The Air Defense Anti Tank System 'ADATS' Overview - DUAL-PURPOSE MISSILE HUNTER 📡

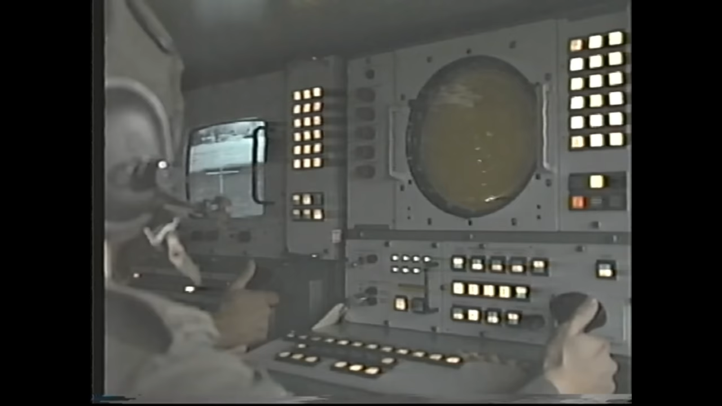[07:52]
and a neodym lag laser rain finder for operating at 1.06 microns the adats pulse doppler x-band dual beam
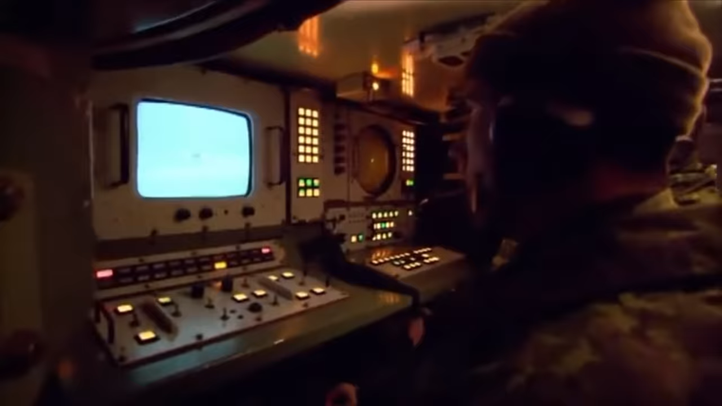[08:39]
sector search programming allowing it to drive along and search as it goes with the radar just spinning the range